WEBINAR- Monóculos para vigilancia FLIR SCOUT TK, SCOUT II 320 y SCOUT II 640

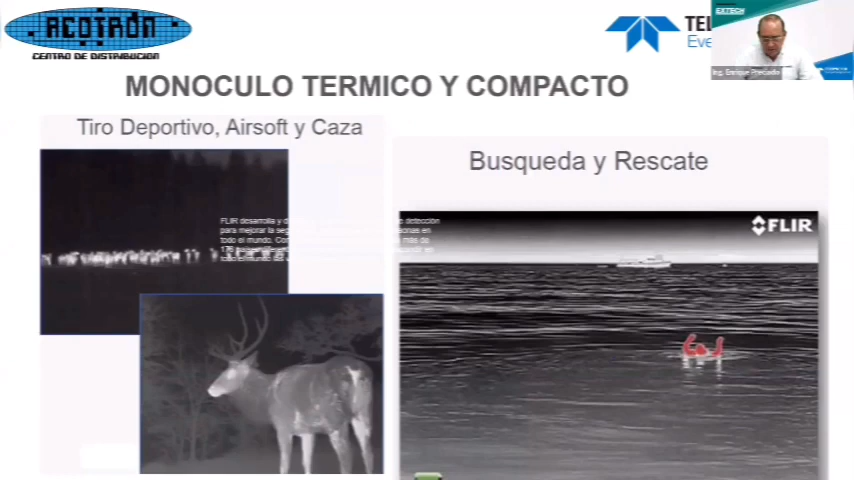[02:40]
En el combate de incendios forestales, porque tiene precisamente una manera de visualizar lo caliente, lo más caliente, y lo podemos hacer para poder encontrar
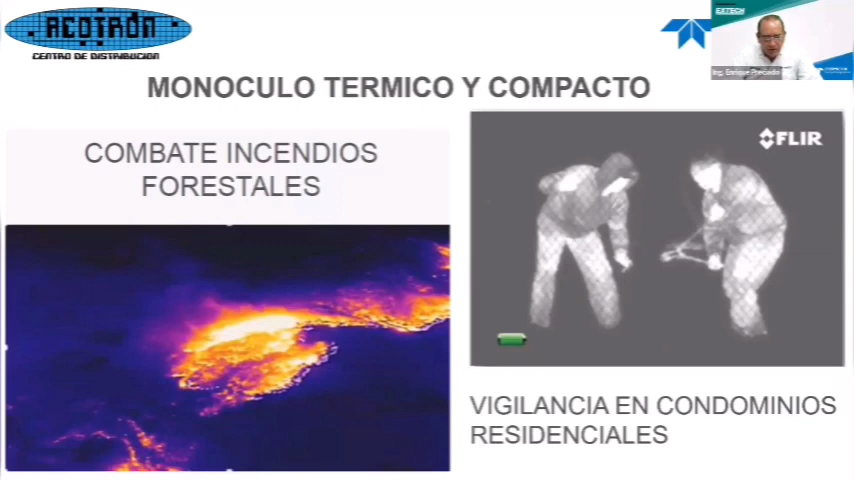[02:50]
incendios o localizar dónde está la fuente del fuego, ¿verdad? Entonces, ayuda también en el combate de incendios y bueno, también en vigilancia en condominios residenciales, aparte de las plantas.
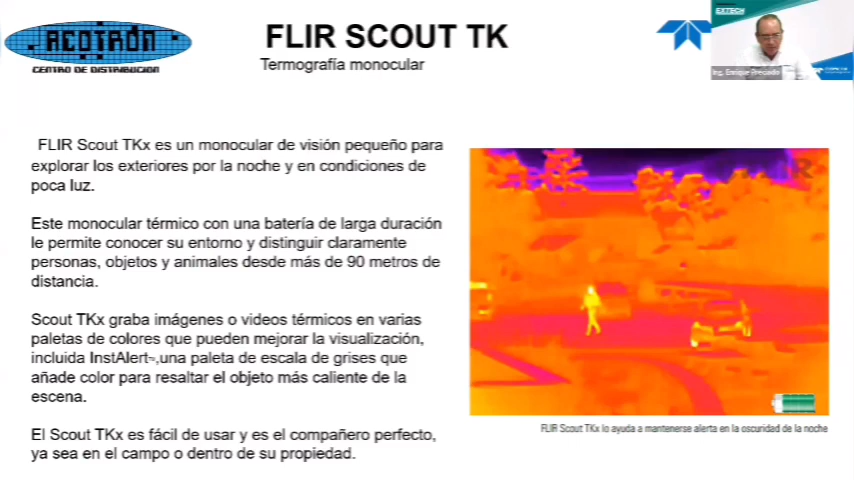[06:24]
una paleta de escala de grises que añade color para resaltar el objeto más caliente del escenario. El Scout Tecan es fácil de usar y es el compañero perfecto, ya sea en el campo o dentro de la propiedad. Aquí vemos esta imagen que fue tomada en la noche. Manténgase alerta, manténgase seguro. Úselo para la seguridad personal del hogar por la noche.
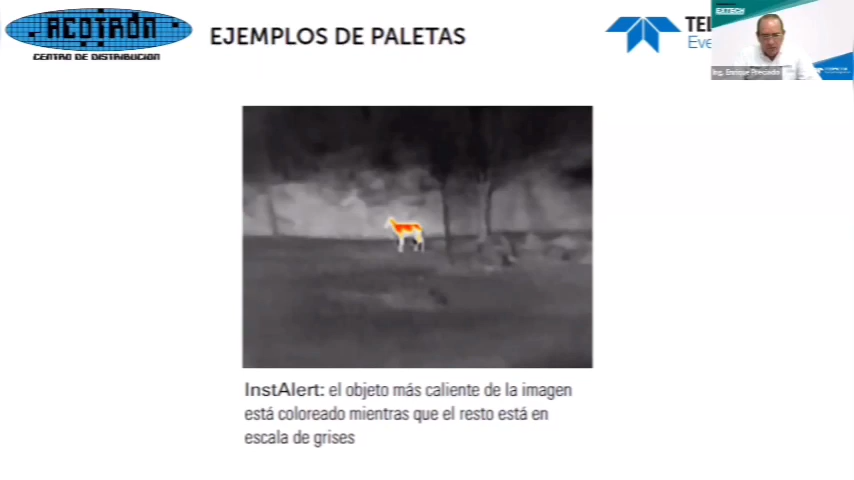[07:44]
El objeto más caliente de la imagen está coloreado, mientras que el resto se va en escala de grises. Ahí podemos resaltar qué es lo que estamos mirando, lo que estamos observando a distancia.
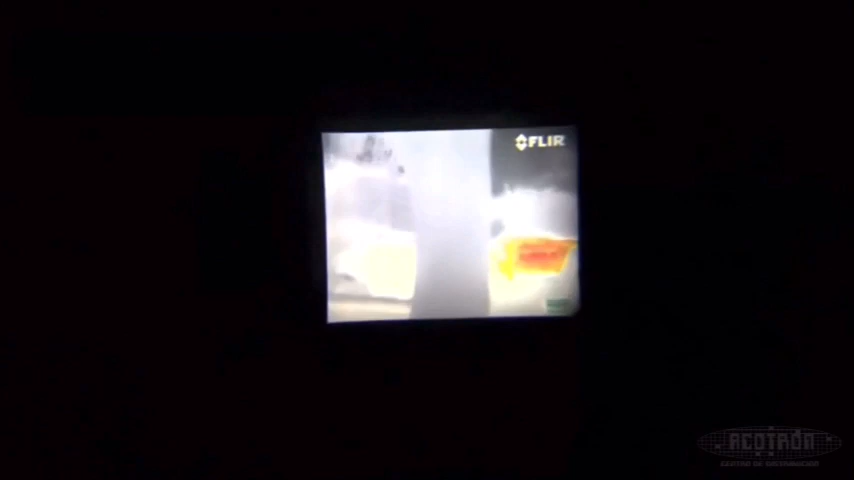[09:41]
Ya podemos ver lo que es la imagen del equipo. Entonces vamos a acceder en el comando de la paleta de colores apretando el botón con la letra P.
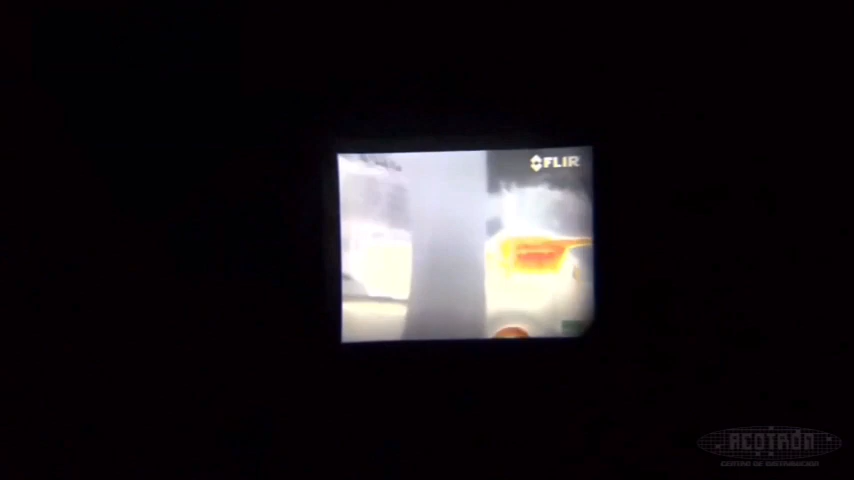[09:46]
Aquí ya podemos ver lo que es la paleta de colores y vamos a poder hacer el cambio.
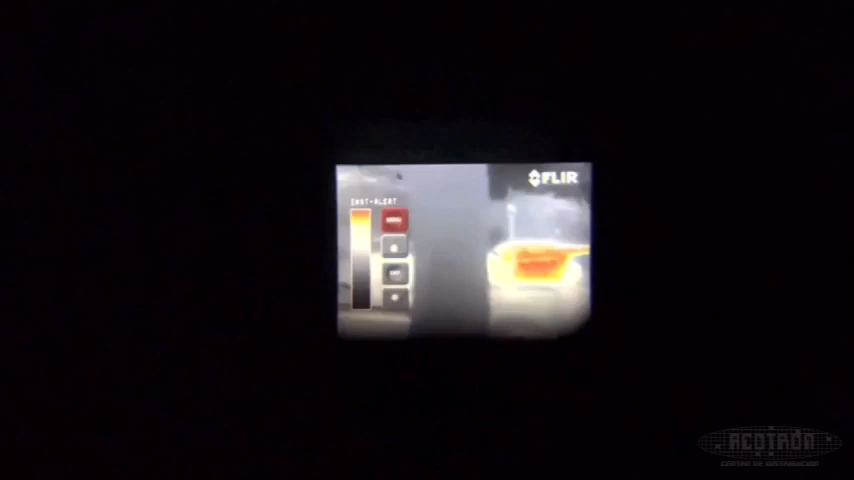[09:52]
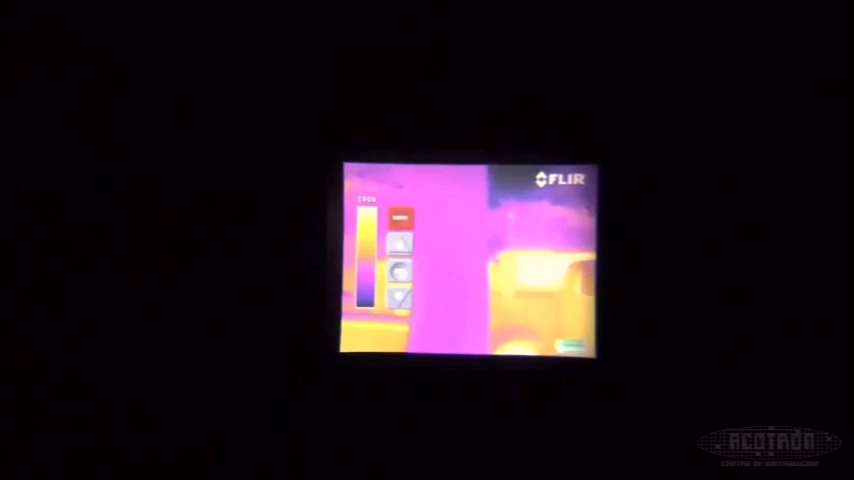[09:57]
Estos son los distintos estilos de paleta de colores que cuenta el equipo.
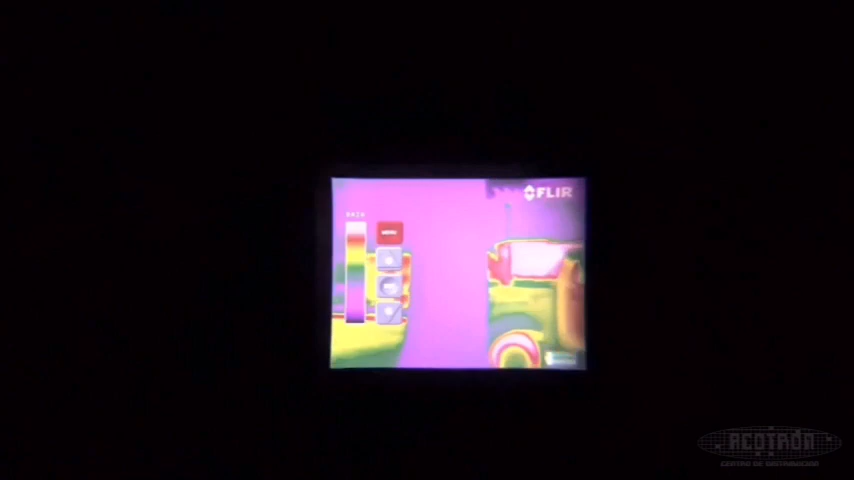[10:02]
Esto es muy parecido a la cámara termográfica a quienes ya la han utilizado.
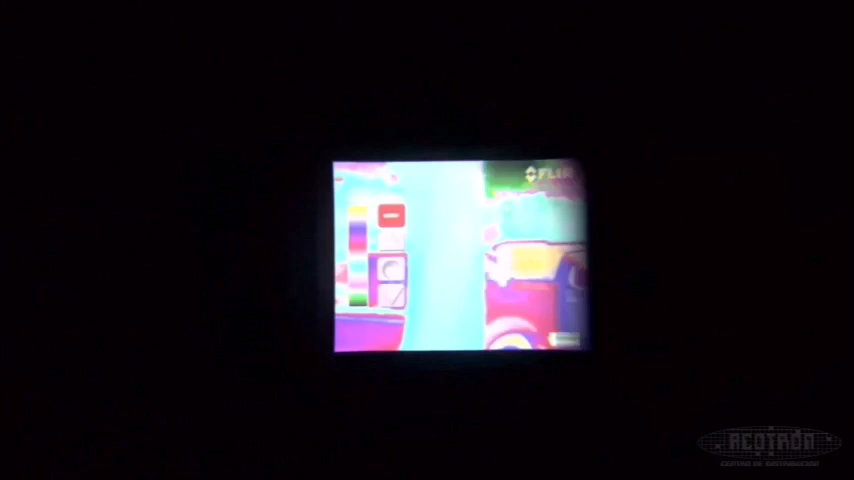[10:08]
Vamos a dejarlo en el modo gris.
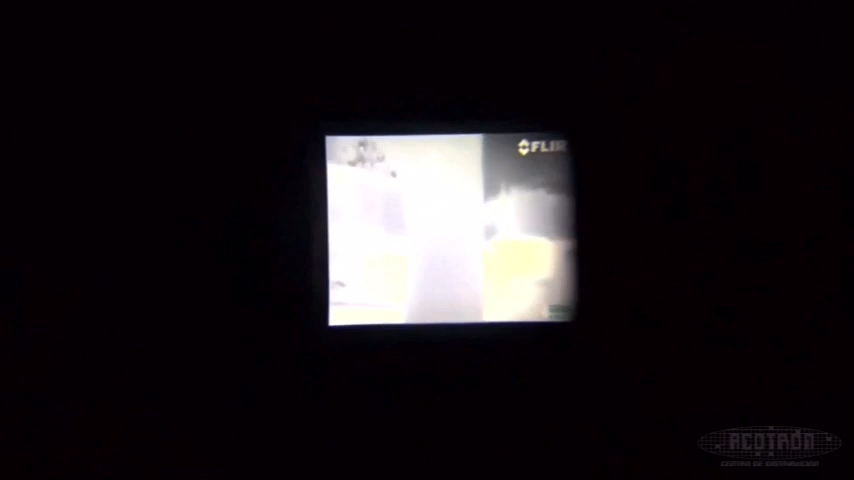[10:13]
Y de este lado vamos a poder ajustar lo que es el brillo si lo requerimos.